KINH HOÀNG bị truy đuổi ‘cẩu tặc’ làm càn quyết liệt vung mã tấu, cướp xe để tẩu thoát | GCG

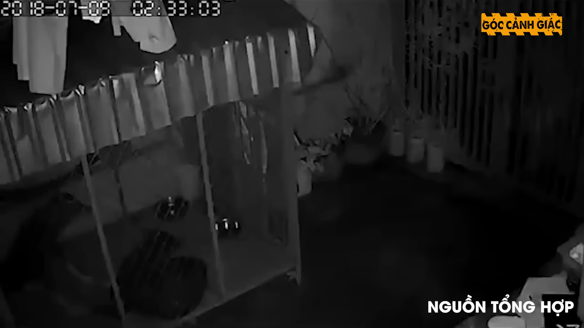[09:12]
đột nhập nhà dân, trộm 2 con chó.
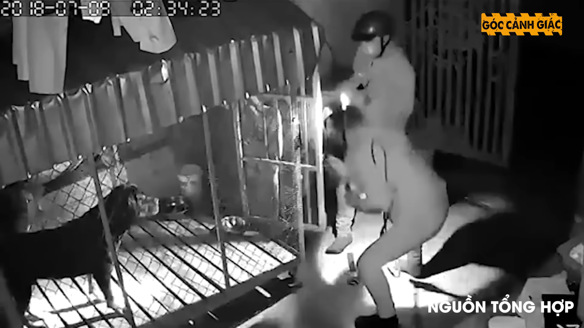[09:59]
Đến dạng sáng, anh nhận được điện thoại báo của hàng xóm đã bị trộm đột nhập, bắt đi 2 con chó quý với giá gần 40 triệu đồng. Toàn bộ cảnh trộm chó đã được camera an ninh của gia đình ghi lại, nên anh đã đăng tải lên mạng xã hội để mọi người cùng cảnh giác với các đối tượng trộm chó. Anh Dũng bước xúc, gia đình có đi vắng một đêm mà bọn chúng đã liều lĩnh cắt khóa cổng, bẻ khóa chuồng chó rồi dùng tròng kích điện để bắt 2 chú chó quý. Cũng theo anh Dũng, hàng xóm của anh cho biết, nhóm cầu tạc này gồm có 4 tên đi trên 2 xe máy.